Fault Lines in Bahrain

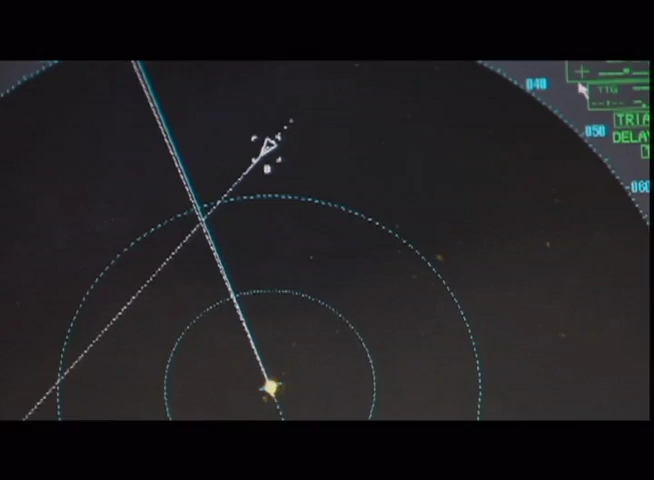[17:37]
It's about 44 nautical miles to Iran. From where we are there? Right, from where we are right now.